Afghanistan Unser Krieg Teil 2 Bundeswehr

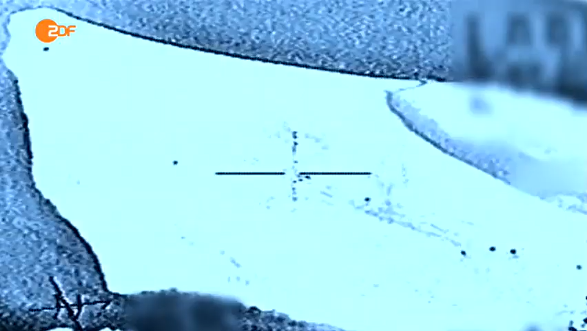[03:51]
Oberst Klein gibt den Befehl, die Tanker zu bombardieren.
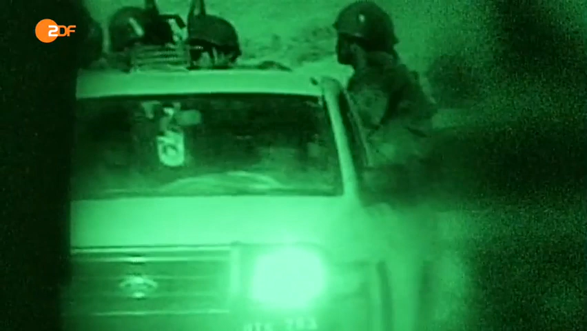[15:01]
Und irgendwann kam dieser Pickup so nah dran, dass der Führer vor Ort ein Bedrohungspotenzial erkannte für sich und die Entscheidung getroffen hat, dann Feuer,
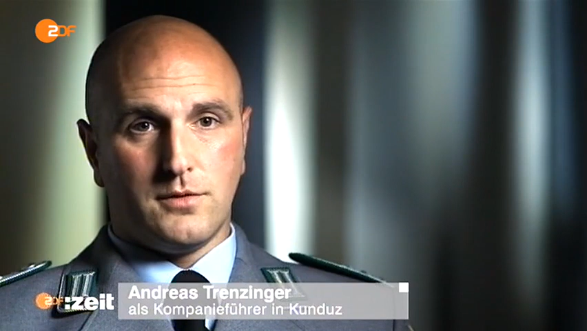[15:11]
und zwar wirkendes Feuer, auf dieses Fahrzeug abzugeben.
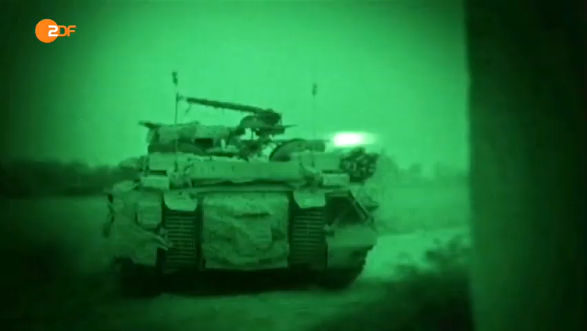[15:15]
Sechs afghanische Soldaten sterben in ihrem Wagen durch die Geschosse des deutschen Panzers.
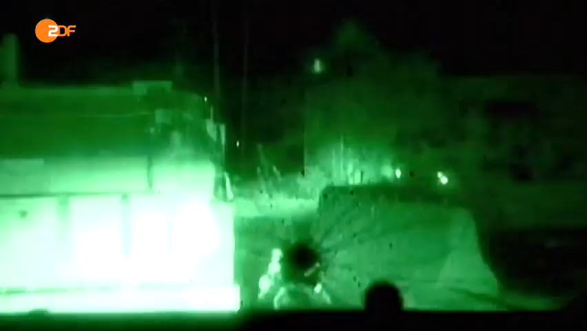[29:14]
Die nächtlichen Einsätze zielen auf Aufständische, die auf sogenannten Kill-Capture-Listen stehen.
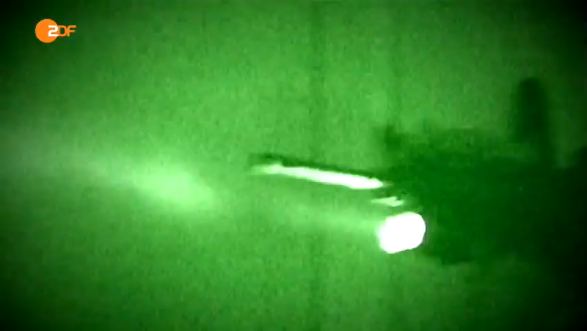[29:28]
Die Special Forces dezimieren die Führung der Taliban,
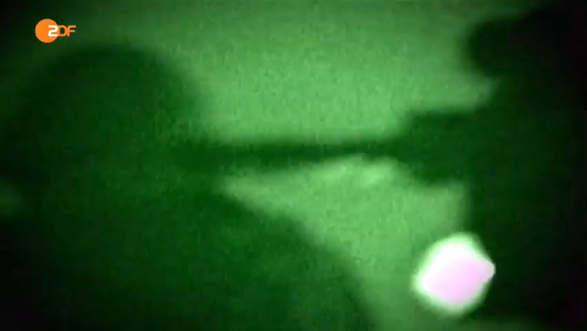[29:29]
doch oft fallen ihnen auch Unbeteiligte zum Opfer.